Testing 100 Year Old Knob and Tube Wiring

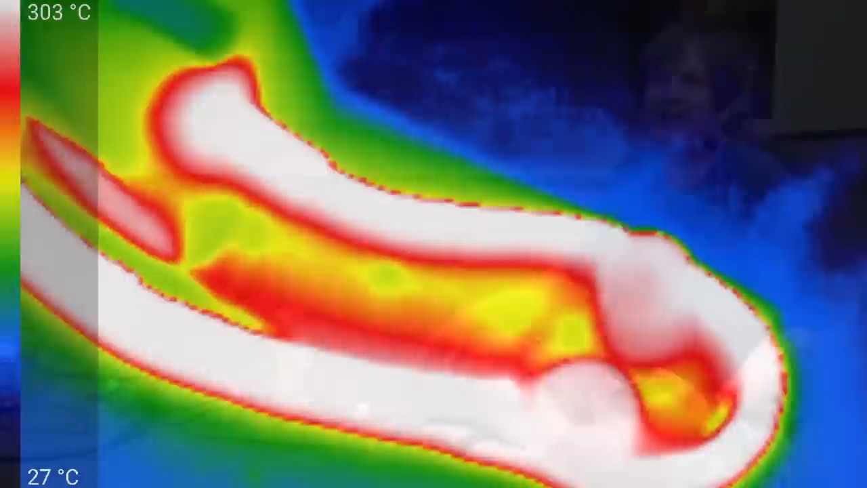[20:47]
On screen: scale top 303°C, scale bottom 27°C
We see temperatures in the 300 Celsius range. So my guess is that the rubber is in fact burning at this point and making some of its own heat.
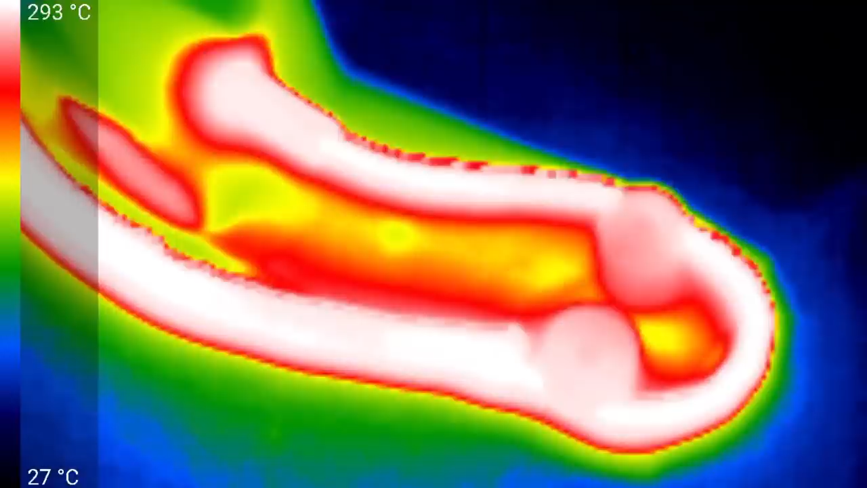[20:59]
On screen: scale top 293°C, scale bottom 27°C
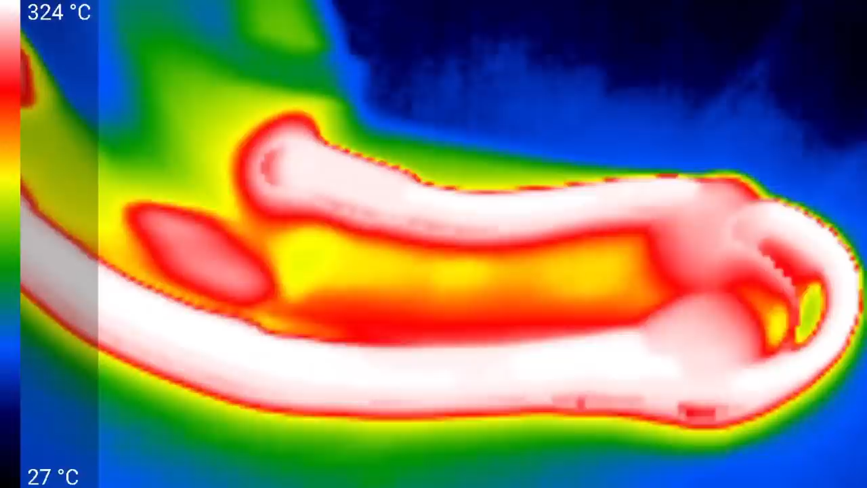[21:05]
On screen: scale top 324°C, scale bottom 27°C
What does the 2x4 look like near the loom?
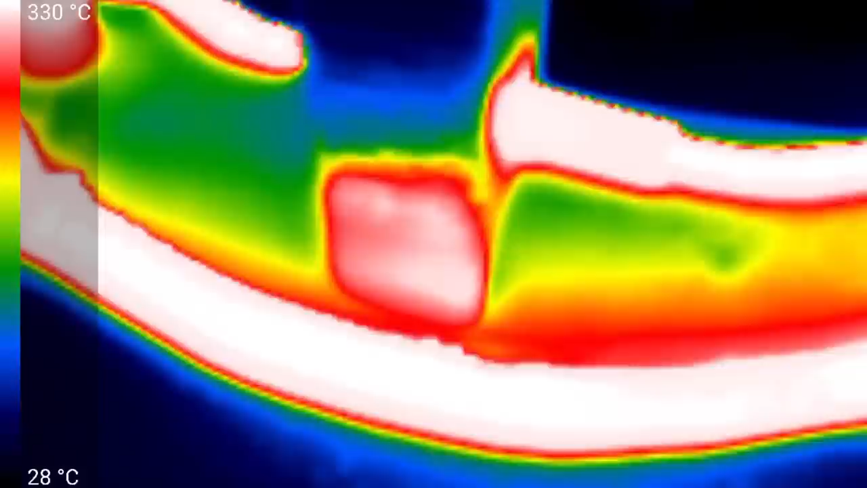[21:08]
On screen: scale top 330°C, scale bottom 28°C
It's certainly getting quite hot. What about where the tube goes in?
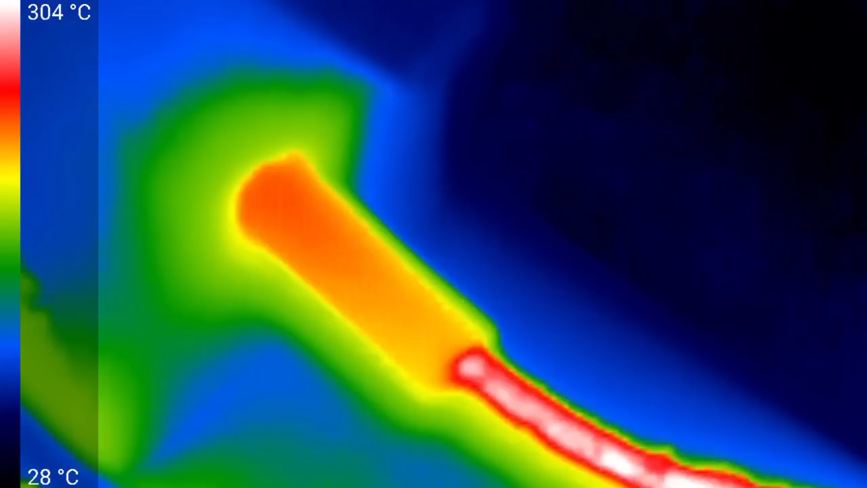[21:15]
On screen: scale top 304°C, scale bottom 28°C
It's certainly somewhere around 150 Celsius, so it's getting very hot.
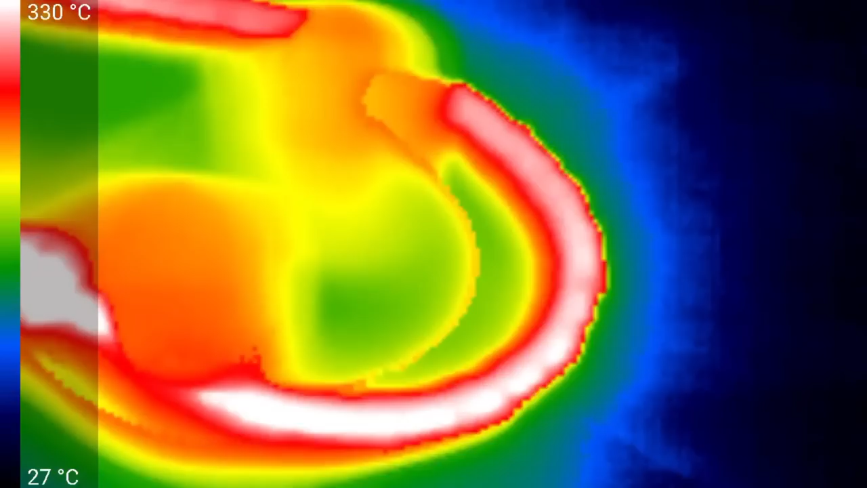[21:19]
On screen: scale top 330°C, scale bottom 27°C
And the knobs, they're also pretty hot, maybe in the 200 Celsius range. It's sort of hard to say for sure.
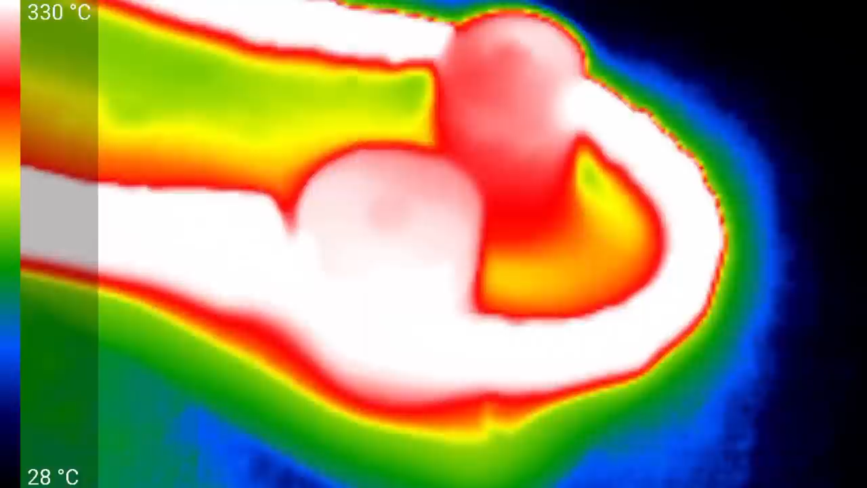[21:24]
On screen: scale top 330°C, scale bottom 28°C
But wow, yeah, things are certainly in the temperatures that, well, a fire could be very imminent.
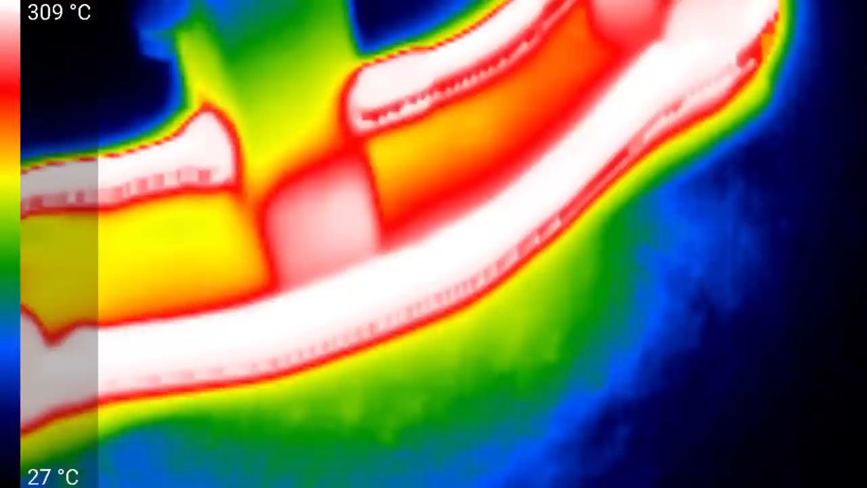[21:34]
On screen: scale top 309°C, scale bottom 27°C
Over here is the shorter end of the tube.
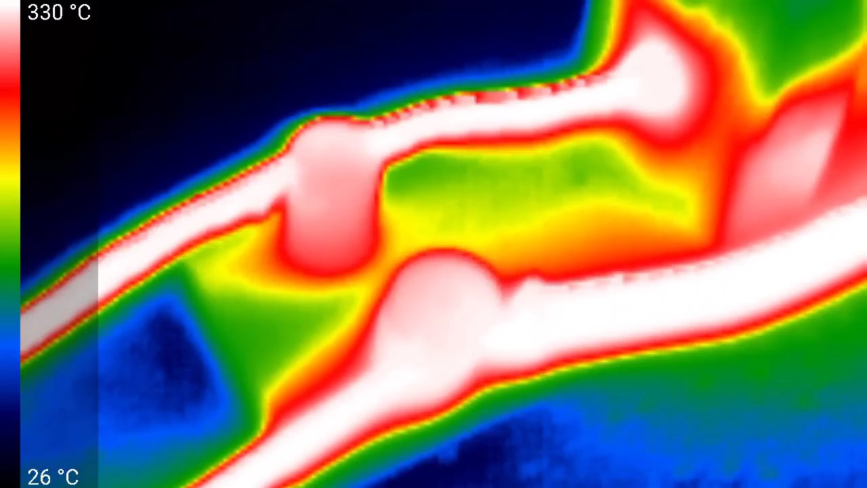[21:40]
On screen: scale top 330°C, scale bottom 26°C
It's certainly, wow, almost as hot as the wire. So it's not surprising that I began to smell what smelled like
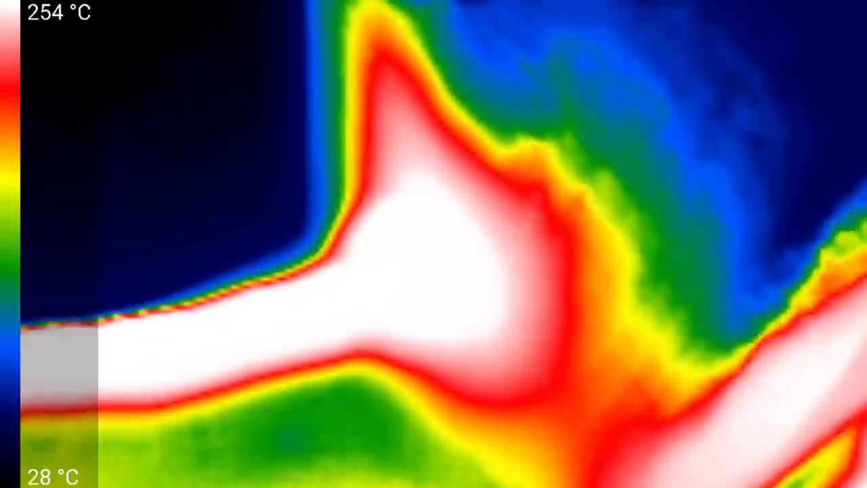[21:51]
On screen: scale top 254°C, scale bottom 28°C
burning wood or charring wood as opposed to just rubber. So once again, we will try and up the current.
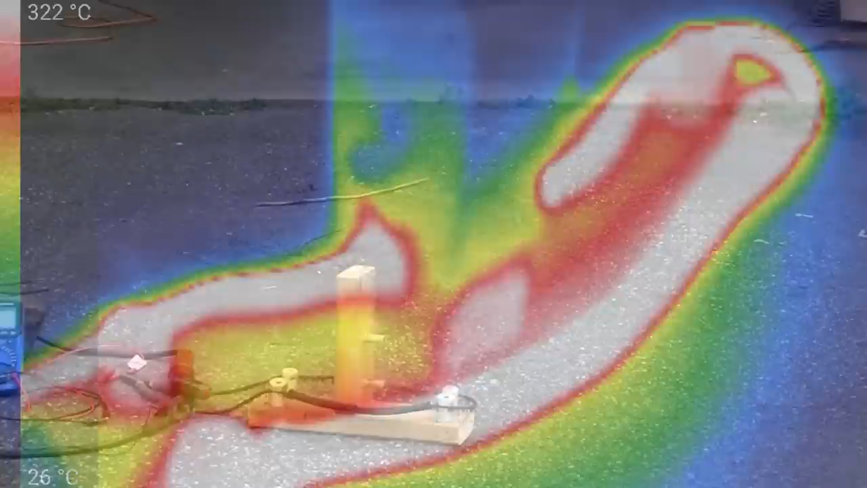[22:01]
On screen: scale top 322°C, scale bottom 26°C
90 amps, we have 2.8 volts of voltage drop. We'll say 3.